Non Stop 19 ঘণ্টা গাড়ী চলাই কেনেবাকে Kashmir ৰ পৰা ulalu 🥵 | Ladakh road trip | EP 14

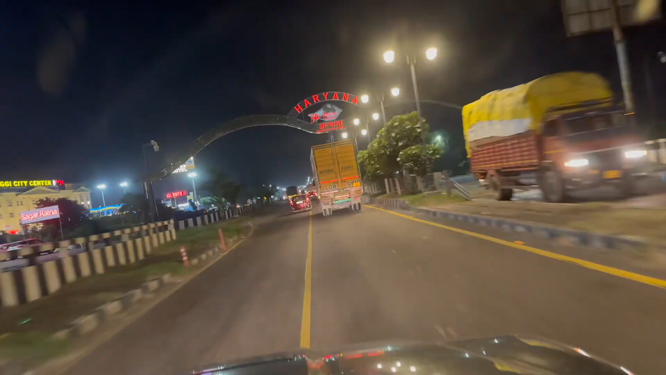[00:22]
পাই গলো হৰিয়ানা মাজৰাতি 12টা বজাত ডেডবডি ডেডবডি পৰি আছে দিস ইজ পঞ্জাব
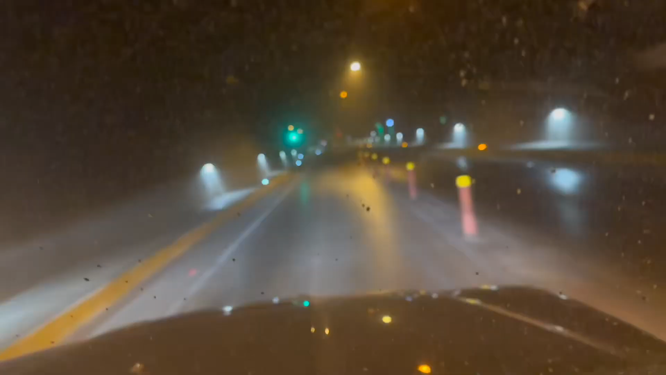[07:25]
কি নাই ভগৱান জানে এইফালে আকৌ কিবা এটা টানেল পাই গলো বাপৰে বাপ একদম তামাম ধূলি ধূলি হৈ আছে আৰু টানেলটো আচ্ছা কাছে টাইম বচাই দিব কাৰণ টানেলটো 9 কিলোমিটাৰ হয় ভাই চাহ কিটো খৰাব ৰাস্তা
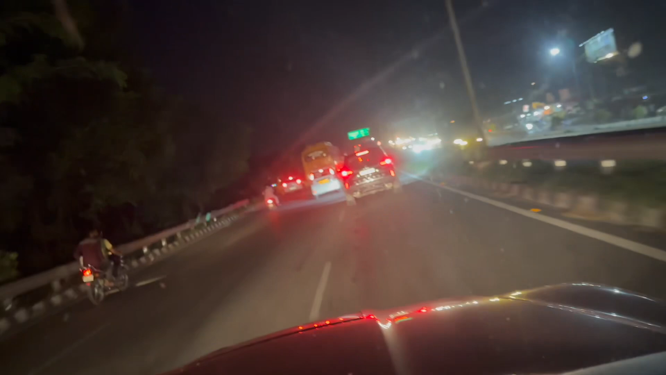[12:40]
बहुत दूर जाने आए और मोर 350 किलोमीटर मान आई थिंक जाए भाई फोकास को भाई अहार पास मैं बर्बाद और कसम से मोर तो इन विषा आस बाप रे बाप धूलि चुली
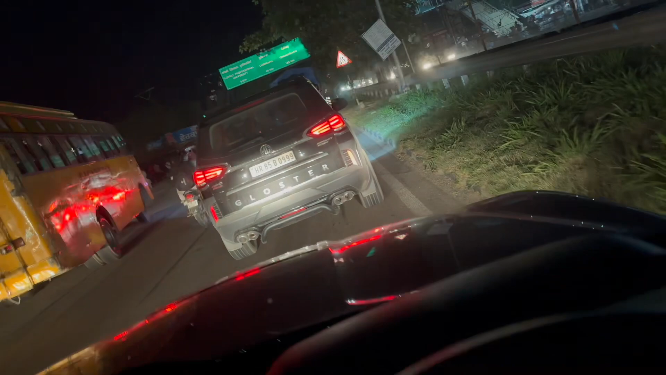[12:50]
रात अशांति लगी गई है गाड़ी चलत प्रब्लेम ना टोपनी चुपनी लगा ना इन मैं मोर तो बेहद विषा आस कफी तो लैसो कफी तो बहुत महा घटिया आज आगत जो कर स्टारबक्स पाओ स्टारबक्स तो A1 कफी एनीवे जीत चलो जल्दी जल्दी गई पा लगे
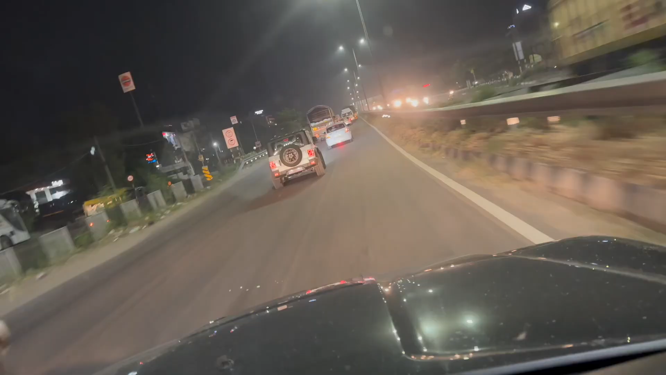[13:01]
मोर सम्मुख थार सब नम्बर प्लेन अहै ना एलो चेन्ज कर दी दिस इज पंजाब दिस इज पंजाब फाइनली आम पाई गलो
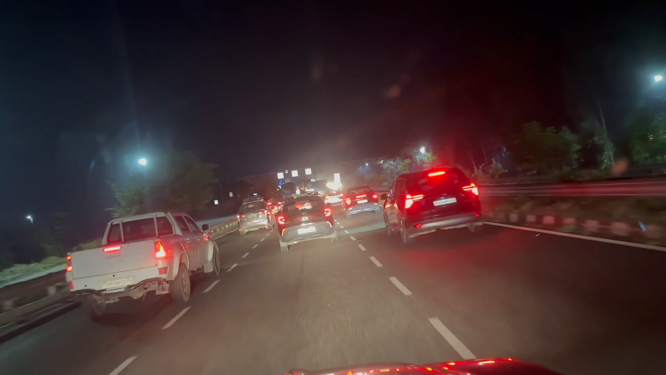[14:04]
इतना रात 11 बजे तो गाड़ी मैं गोटे गाड़ी बिल्कुल रात ऊल्से सबे भाई सके रात ट्रेफिक नाथा सबे एक ऊल्से तमाम गाड़ी गाड़ी इन फ्री रास्ता है स्टील स्पीडिंग करें पूरा गाड़ी फुल एकदम
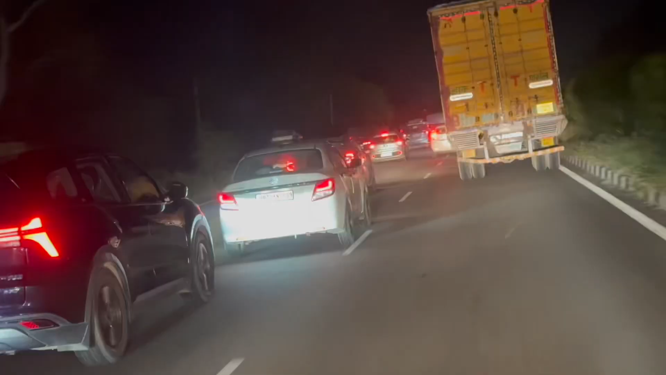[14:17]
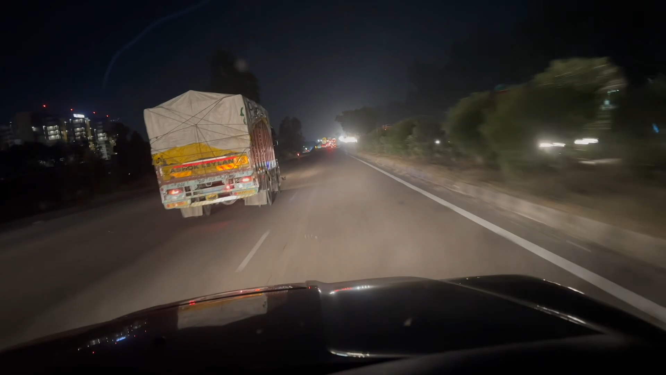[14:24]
বৰ্তমান মাজৰাতি 12টা বজাত ইফালে মেইন হাইৱেত খতৰনাক লেভেলত ট্ৰেফিক লাগি গৈছে।
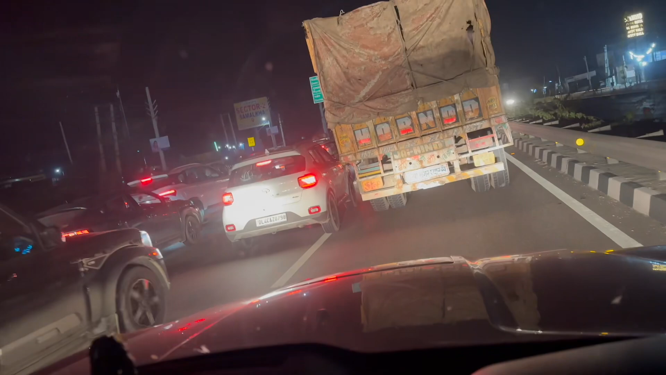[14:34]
তেতিয়াৰ পৰা ফচি আছো, 15 মিনিটমান হল গাড়ী হিলাই নাছিলে, এতিয়া অকণমান হালকা হালকা হিলিব ধৰিছে।
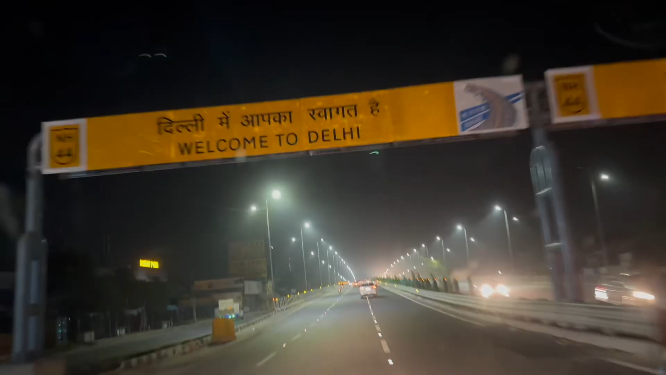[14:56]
ফাইনেলি এনেকে এনেকে আমি হাৰিয়ানা আৰু এইফালে পাই গলো দিল্লী। আৰু উইনচেলখন পুৰা একদম লেতেৰা হৈ আছে, বেয়া নাপাব।
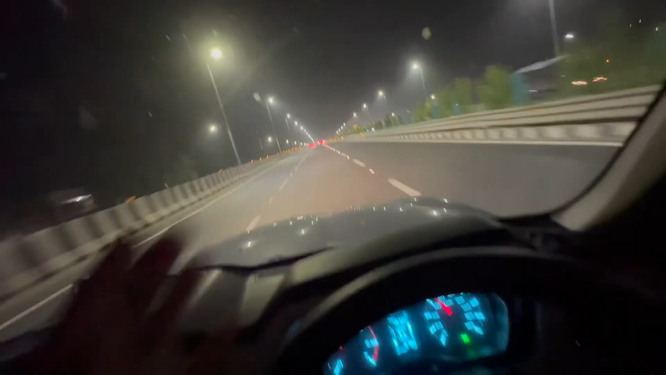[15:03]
এতিয়া আমি ক্লিন কৰিব পৰা কণ্ডিশ্যনতো মানে অকণমান আগতে আমি হোটেল পায়ে যাম আৰু ৰখিব মন নাই একদম। পুৰা ৰাতিপুৱাৰ পৰা গাড়ী চলাই চলাই গম পাই ক'ত শ্ৰীনগৰ, কেনেকুৱা পাহাৰত, তাৰ পৰা চলাই চলাই কচম ইমান বেয়া ৰাস্তা আছিলে।